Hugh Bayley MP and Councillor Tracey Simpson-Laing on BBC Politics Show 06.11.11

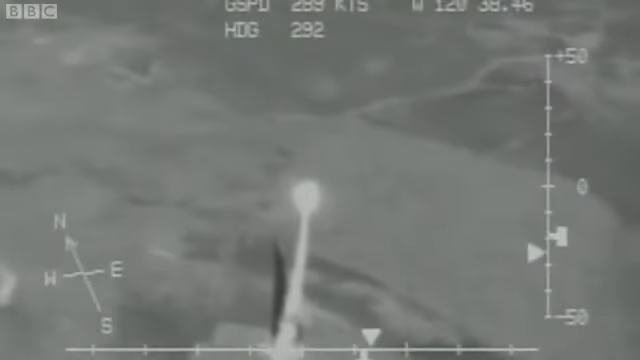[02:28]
This was the first test firing of the United States interceptor missiles back in 2007.